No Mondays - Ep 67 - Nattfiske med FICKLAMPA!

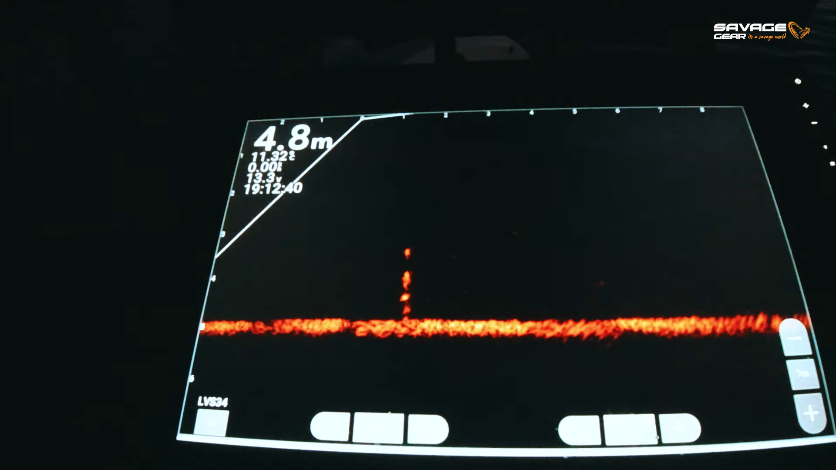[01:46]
On screen: depth 4.8 m
Oh, it's a really long pike. Oh my god, Anton.
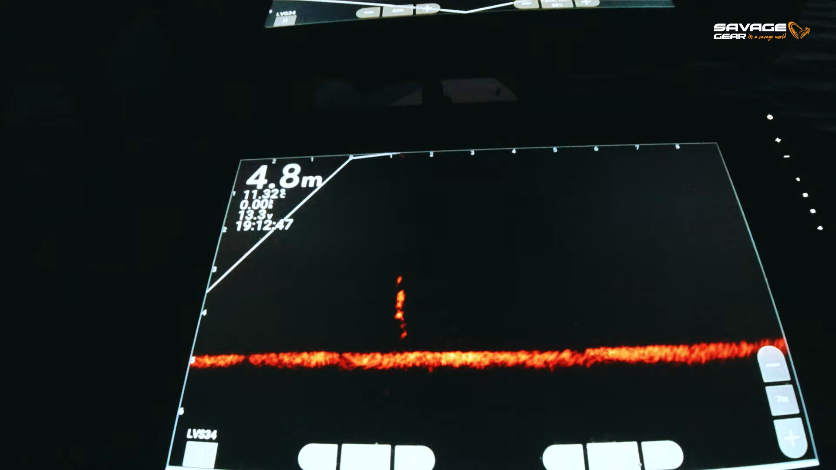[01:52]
On screen: depth 4.8 m
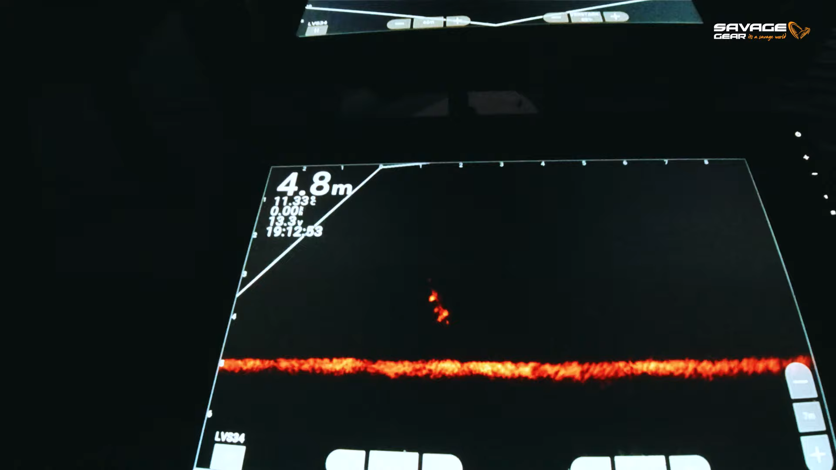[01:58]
On screen: depth 4.8 m
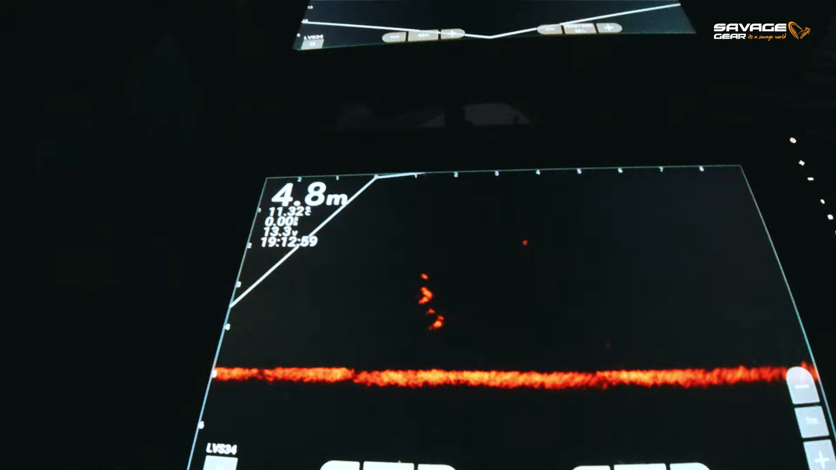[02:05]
On screen: depth 4.8 m
Yeah, he's going for it. He's going for it.
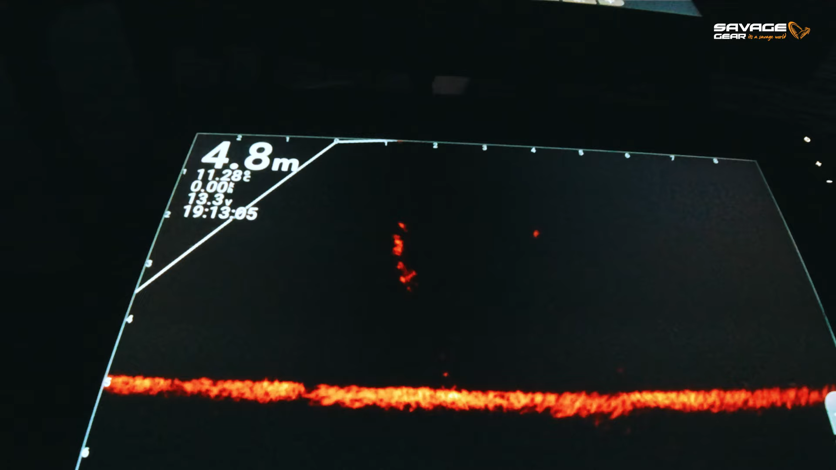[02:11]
On screen: depth 4.8 m
I don't see him, but I have him!